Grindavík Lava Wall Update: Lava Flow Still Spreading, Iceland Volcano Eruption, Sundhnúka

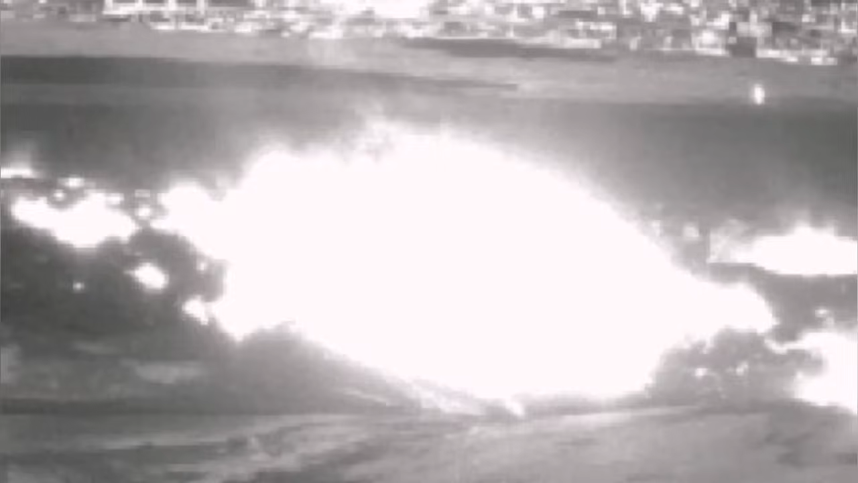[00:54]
walls of the Grindelbeek and against the quarry you can see that they're pushing in the night,